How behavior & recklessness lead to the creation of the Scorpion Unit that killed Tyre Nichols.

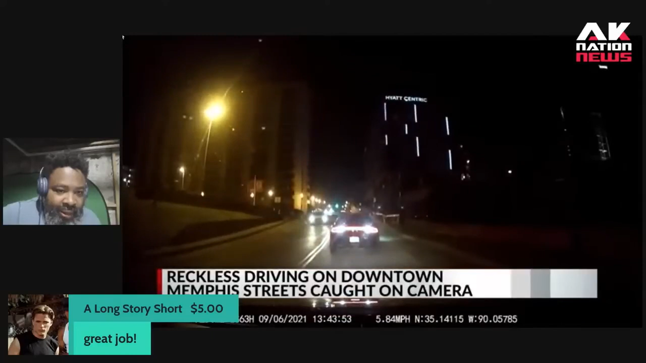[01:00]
narrowly missing our colleague. It was all caught on his dash camera and by patrolling police at Wagner Place in Bill Street, where hundreds were out.